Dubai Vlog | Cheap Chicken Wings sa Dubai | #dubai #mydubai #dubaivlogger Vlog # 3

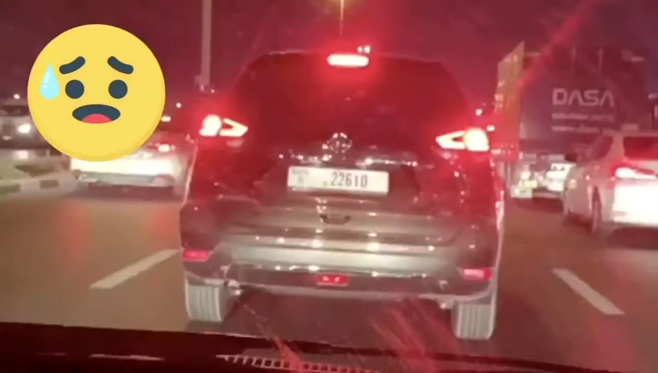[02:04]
Pakita namin sa inyo. Ayan siya. Nakita mo naman, 7pm pa kami na nasa koche. Now, it's 7.46.
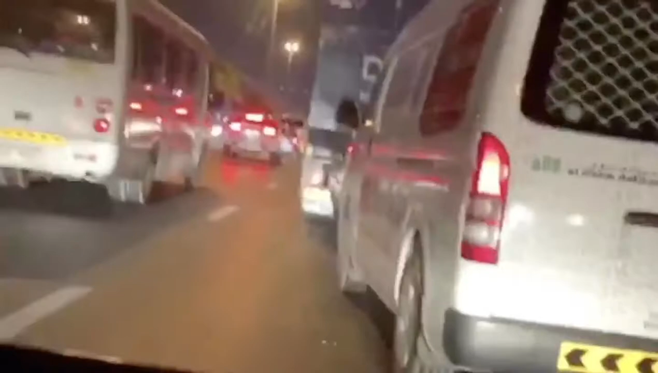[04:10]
Yung may dasa. Ayan. Muntik na niya mahit yung kots. As in, muntik na mo na. Sorry, madumi yung windshield. Mahalik ka po kasi.